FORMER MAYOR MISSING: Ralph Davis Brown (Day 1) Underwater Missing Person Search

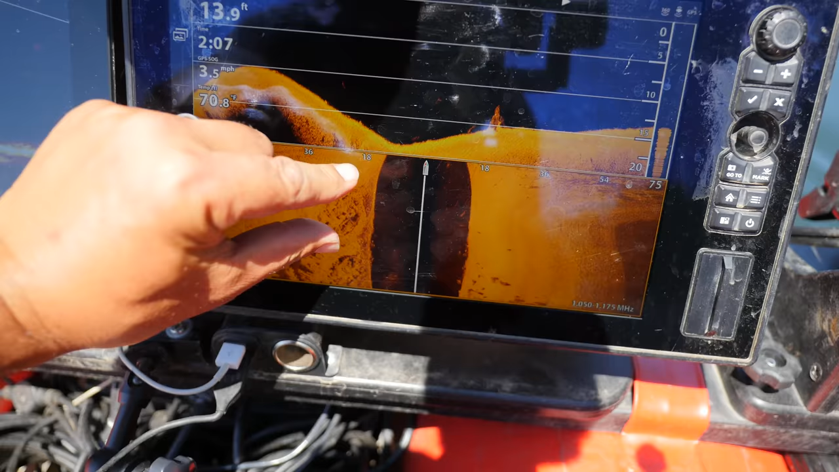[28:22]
On screen: depth 13.9 ft, water 70.8°F, speed 3.5 mph
So we need to go out just a little bit further and identify what that is as well.
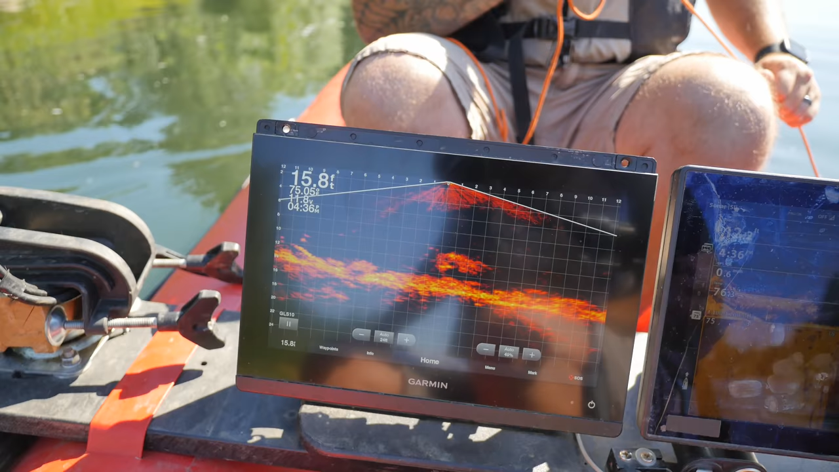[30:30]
Yeah. I feel it. It's not magnetic. So that's not magnetic. Okay. Well then let's take you right over here.
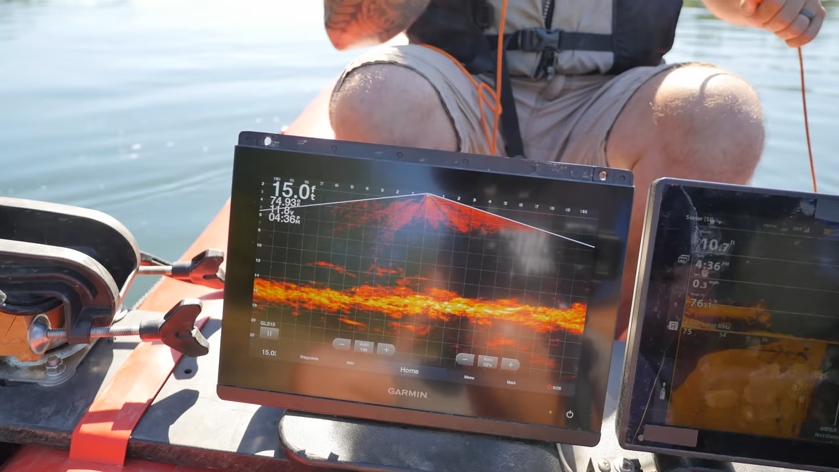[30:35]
Oh, here we go. I got wheels right here. You should be on it. Are you on it? I feel something.
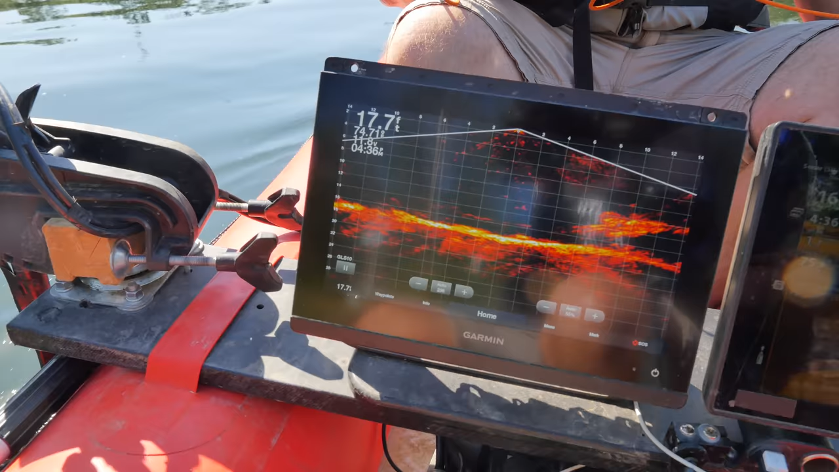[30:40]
Yeah. You should have something. You should have a solid lock there. And now it just dragged over it. It bit a little, but just more.
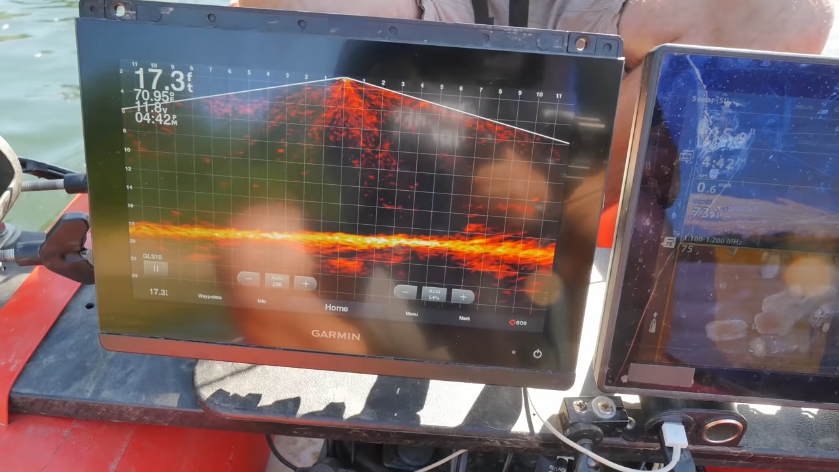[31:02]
On screen: depth 17.3 ft
And you see wheels and all. Oh yeah. Yeah. I see wheels at all. Wheels and all. All right.
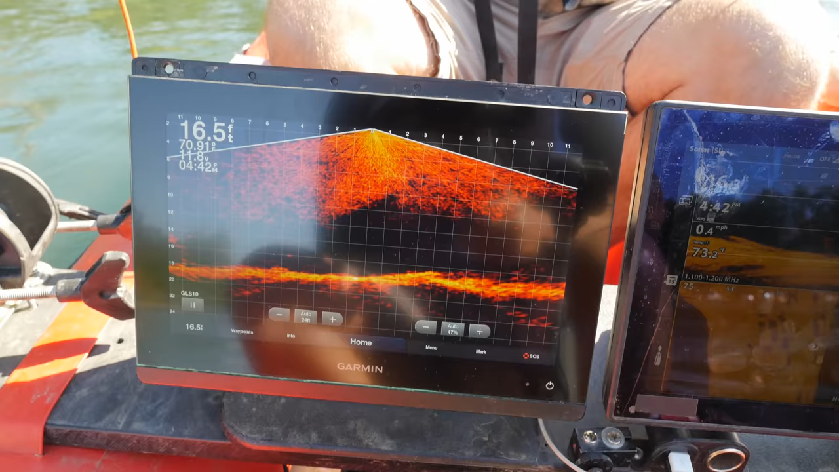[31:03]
Okay. See, look, look, I'm coming up to it.
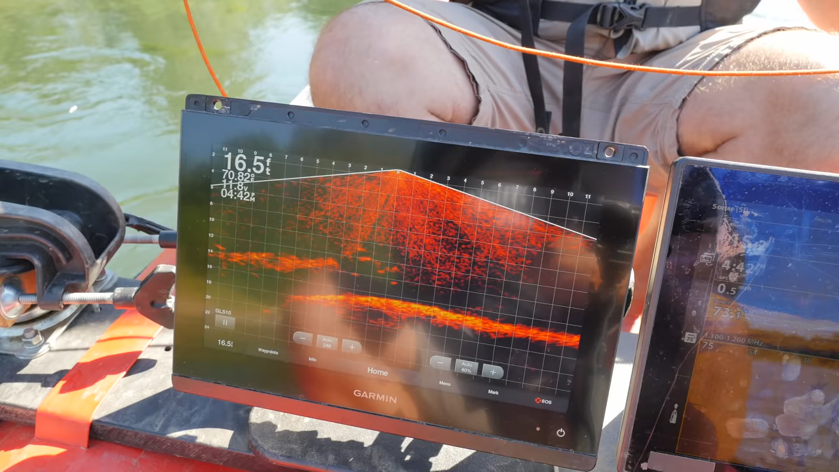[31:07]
On screen: depth 16.5 ft, water 70.8°F
I can see the wheels upside down.
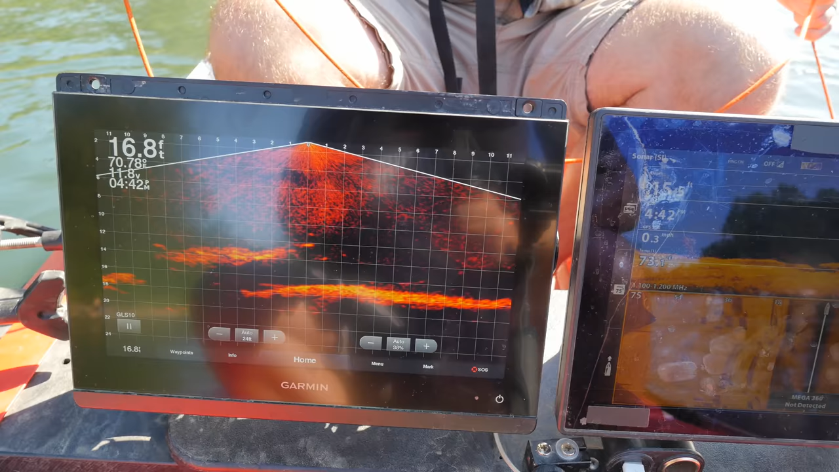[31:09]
Okay. Like right.
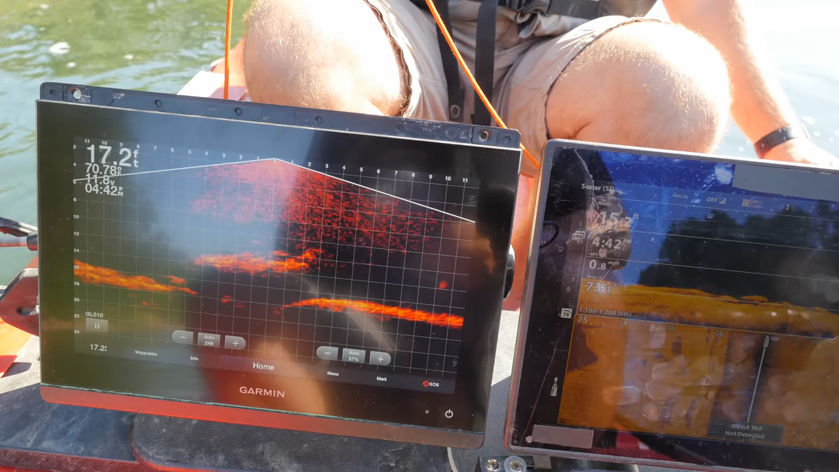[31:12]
You should be snugging into it right now. Bounce, bounce. You should be right on it.
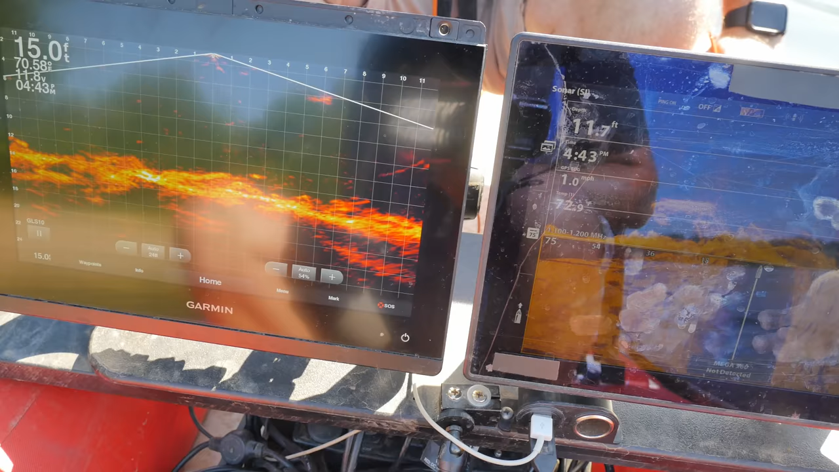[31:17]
Oh, we're on. Oh, we were. Kinda. Yeah.
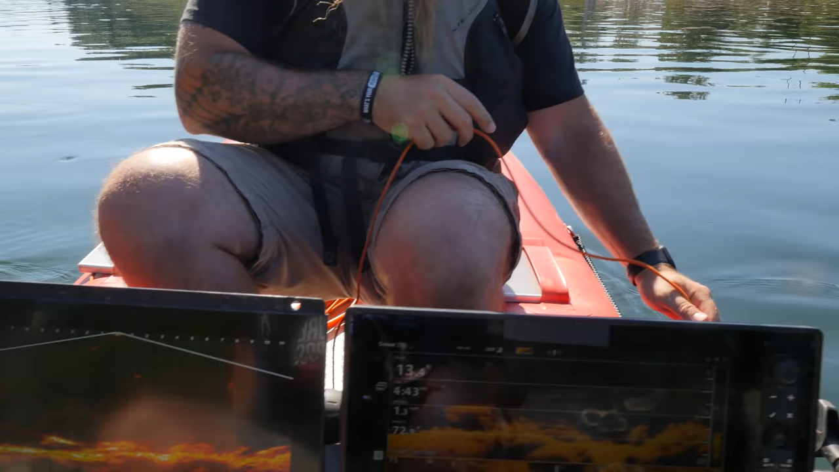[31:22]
Yeah. I don't know. We're saying what up here. You gotta get me off of that.
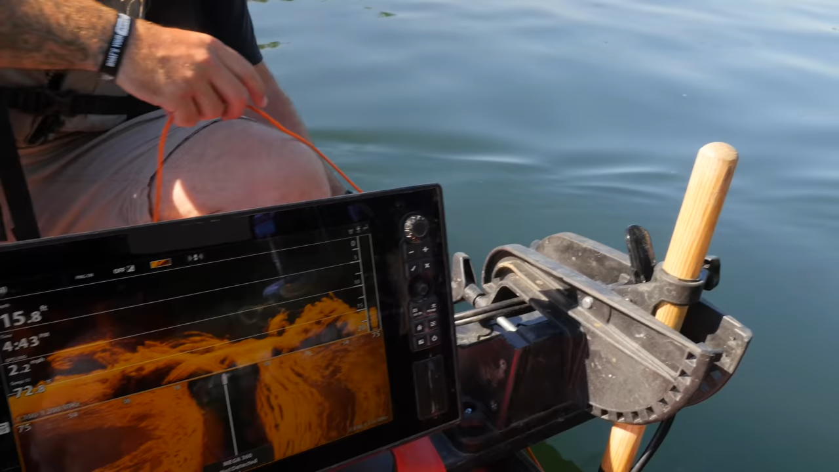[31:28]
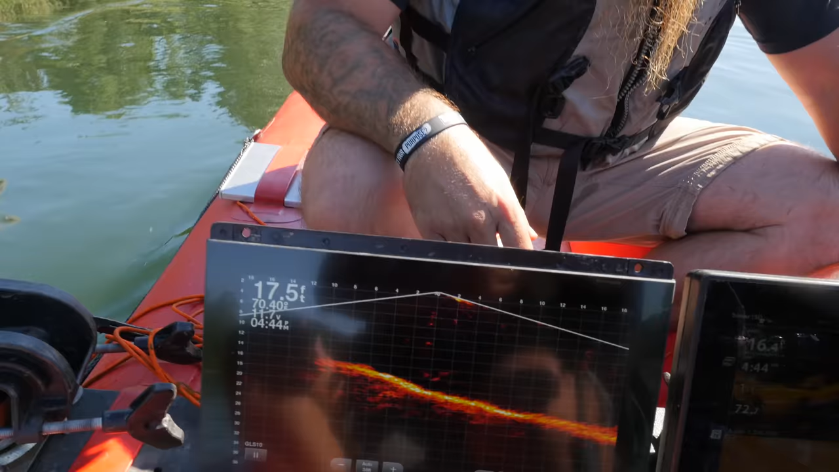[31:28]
Oh, look at that. Don't wonder you're not catching.